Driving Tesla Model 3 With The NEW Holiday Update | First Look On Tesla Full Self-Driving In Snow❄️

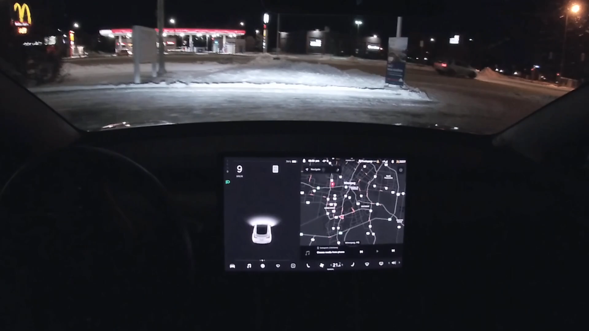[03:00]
but i feel like the car is gonna learn more and more as it drives whoa did you guys all right so this is something new oh did you guys see that so it can see
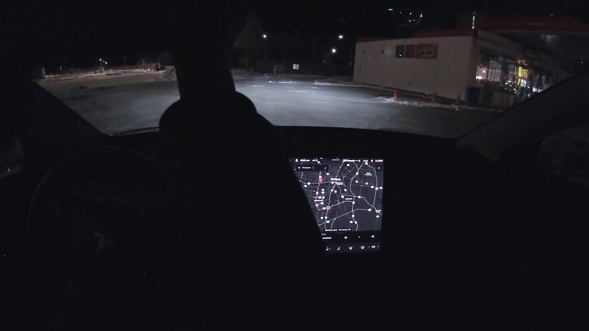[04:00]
the screen just because everything's so dark all right so i'm gonna give some light here and see if that works oh you know what i think where's my phone
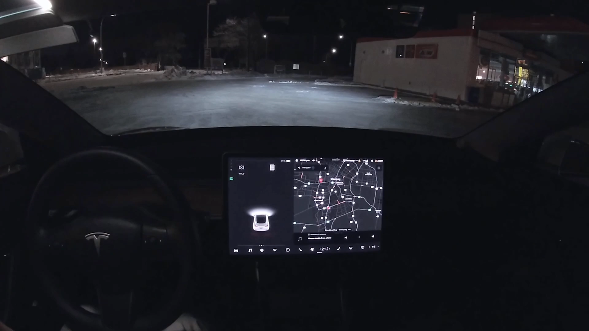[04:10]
all right so find my phone i'm gonna use my phone's light to show you guys what the wheel looks like
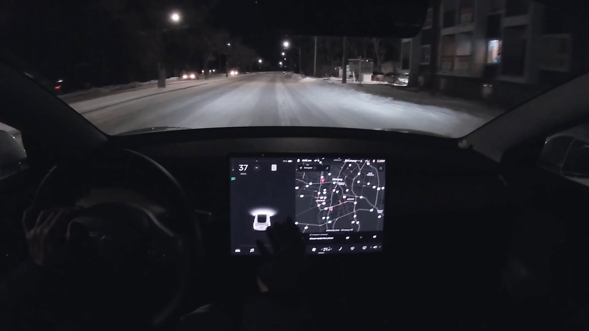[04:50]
is because you can kind of gain more trust in the car as you see the car spotting all these things uh as you drive so there's
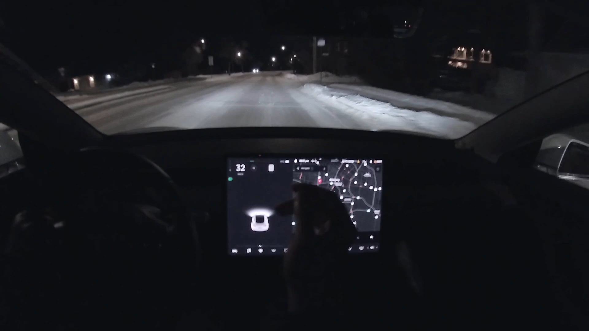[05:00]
no lane i can't find any lane lines here just because of all the snow so this is like a
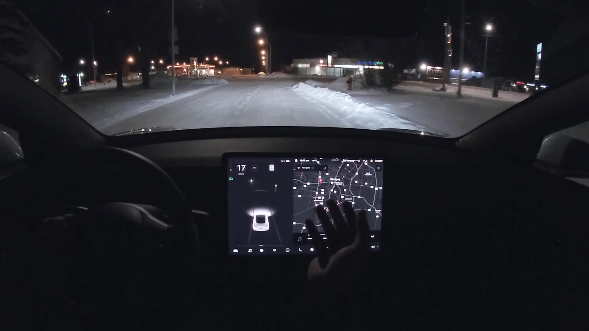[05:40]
you can see that too so stop here and the stop sign all right so this is an unmarked
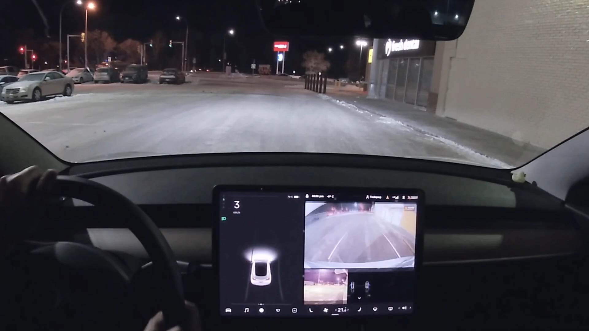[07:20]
last try it's good that it's christmas and no one's out and no one's in these parking lots so i can do a full-fledged test on the new um
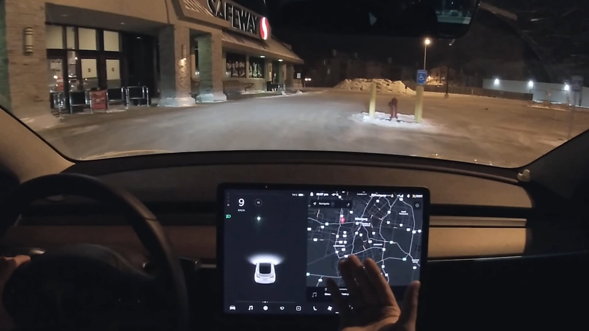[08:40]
yeah so i guess it still has a lot of space for improvement yeah there you go so
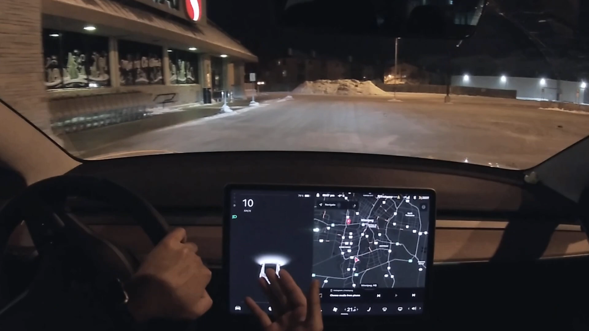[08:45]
this is basically what it what i'm supposed to do and whoa
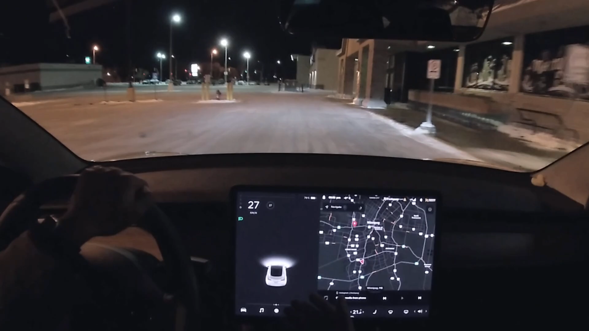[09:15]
and i i love how the speed is here it's so much better like i don't i didn't
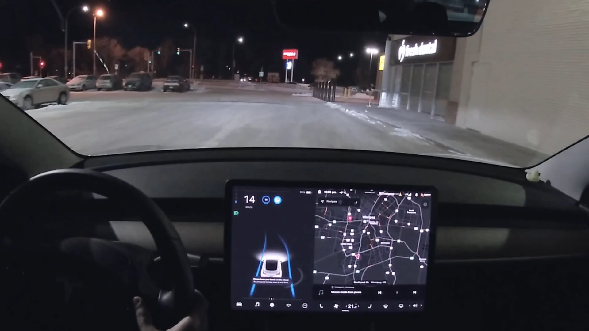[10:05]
and oh i want to see how far this goes
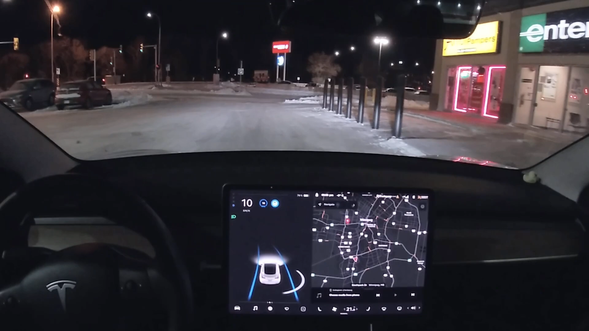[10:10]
all right it wants my attention and okay so i'm still gonna press the accelerator to see what the tesla
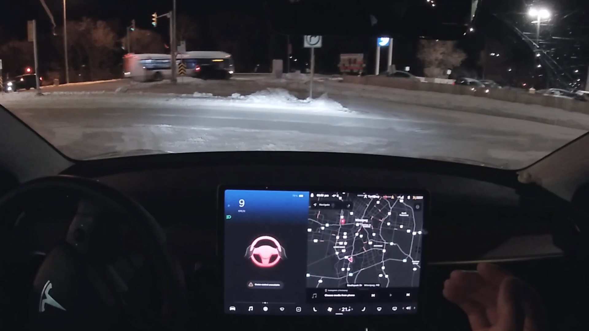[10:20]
does it looks like the tesla is and would have crashed
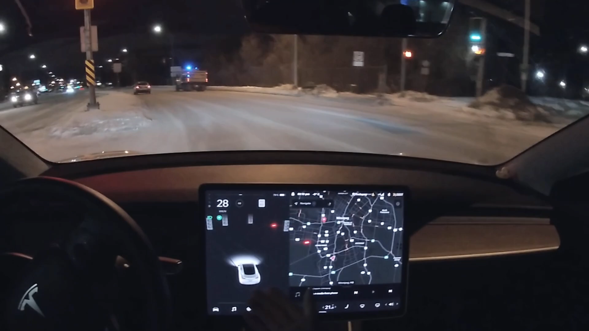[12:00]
whoa it can make out those turnings even better now all right so here there's a couple of lane lines that you can see but it's
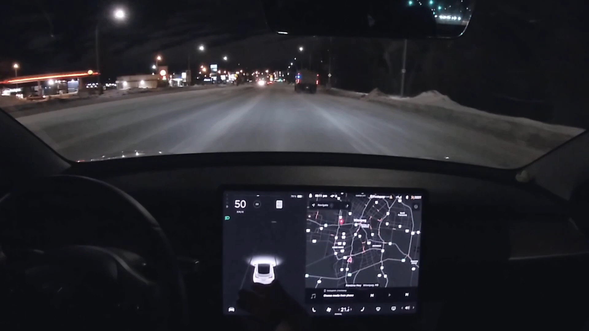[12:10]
still it's still bad it's still covered by snow but autopilot still says that it can take over so i'm gonna let autopilot take over the next time i see the steering sign
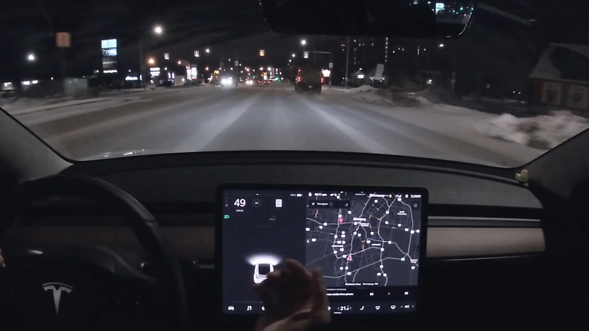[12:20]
again i wonder with the new update if it can sense um cars like that maybe emergency vehicles and also um sand trucks like that
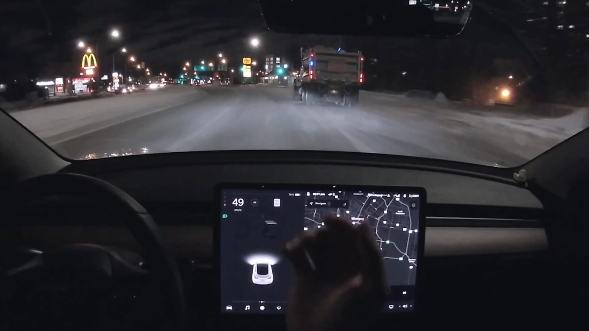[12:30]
that tells you to keep 50 you know keep back 15 meters and the tesla actually listens to it and you don't have to fix it through here okay
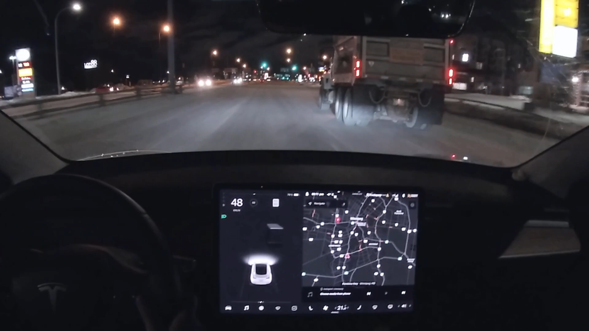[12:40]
so maybe the lane lines here would work nope okay yeah this is kind of like you gotta pay attention with the
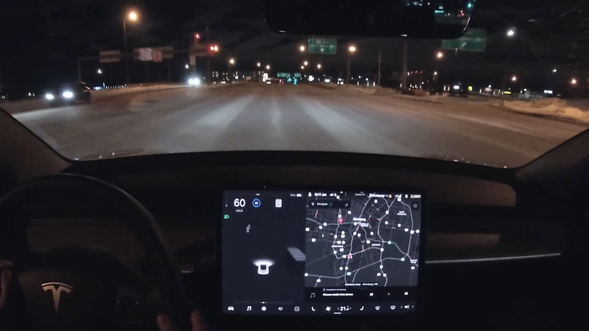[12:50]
lane lines if you want to put the car into autopilot because it still needs to see lane lines to put the car into autopilot basic autopilot so it doesn't have full start driving that's why it can't start in the middle of a parking lot
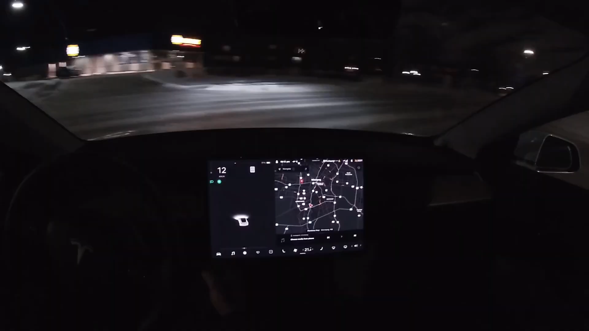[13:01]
also another thing to notice it looks like all the cautionary buttons and the seat bill signs and also the traction control everything
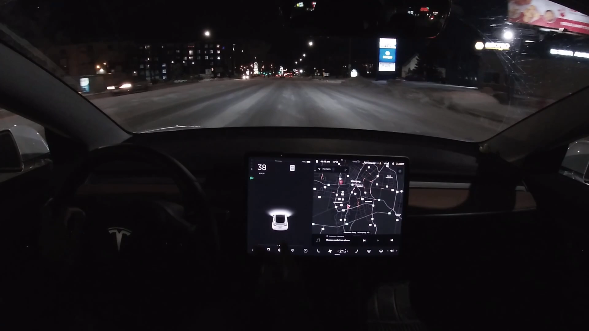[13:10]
is on the vertical row right now so everything's here so if i take my seatbelt off it's here on the corner so i
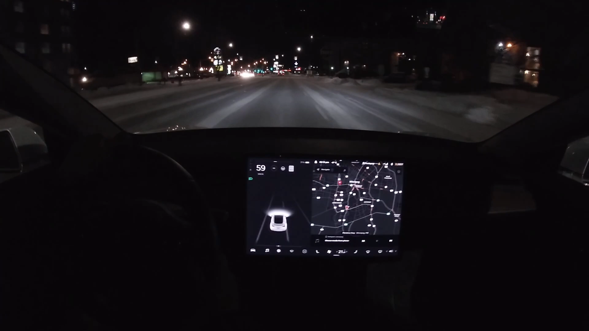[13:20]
guess everything is just shifted from here like all like clustered up and
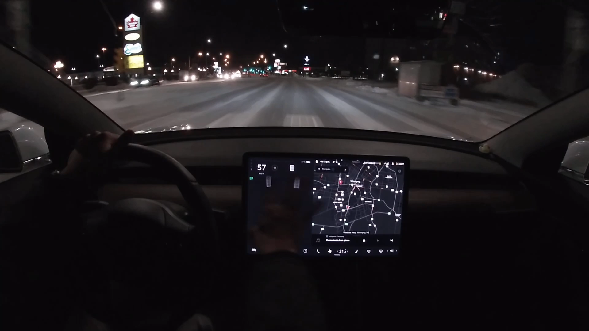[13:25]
up here to just vertically here and i guess you guys saw that when i first um started the car so you can just go back rewind the video and see it if you're like super interested all right i'm gonna take a right turn here
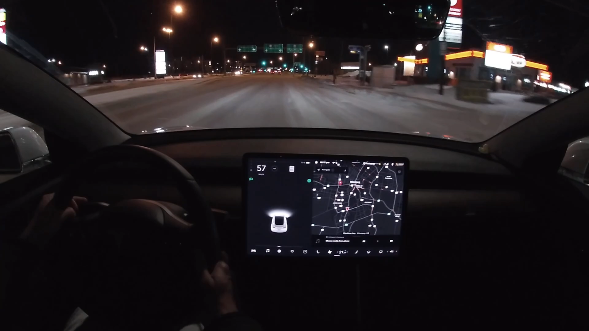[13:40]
and again the regen and the acceleration it's on the top right now so if i break and regen you can see it up up on top here
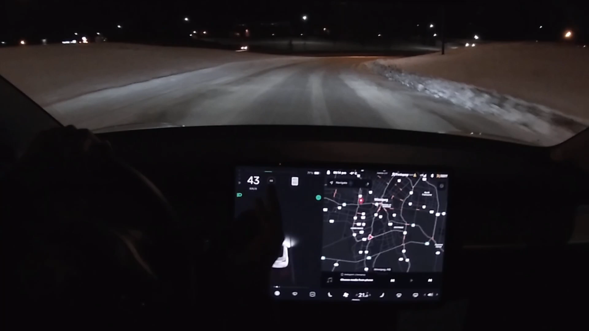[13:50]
it's not as smooth that it was what it was it it looks like it has like a 12 frame rate on it or like a it's